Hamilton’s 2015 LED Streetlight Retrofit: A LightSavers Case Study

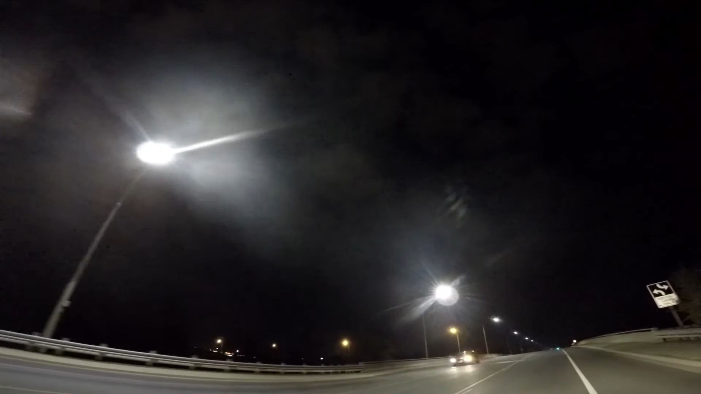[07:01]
Also, the lighting is dark sky compliant, which means there's less upward lighting above the fixture, which reduces light pollution.